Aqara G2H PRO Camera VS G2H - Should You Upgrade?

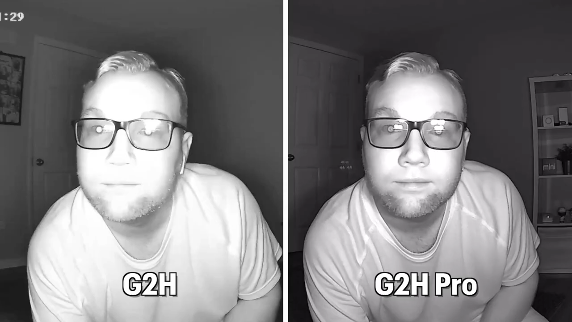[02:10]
This actually makes objects or faces much clearer to see when you're up close and
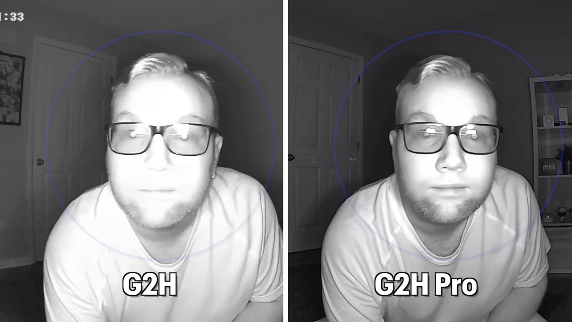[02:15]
you don't get a blown out image compared to the non-Pro camera. However, on the flip side, because these LEDs aren't as bright or as strong,
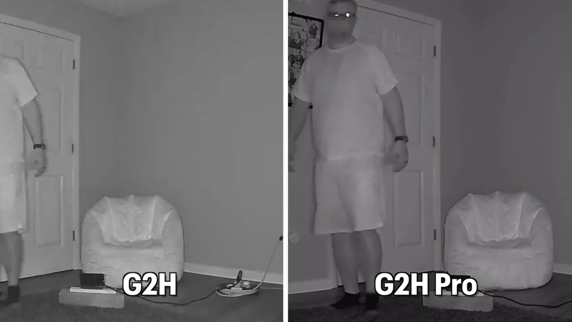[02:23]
this means it's a little difficult to see objects or faces that are further away. The non-Pro G2H has brighter LEDs and does a better job at illuminating objects or faces that are further away.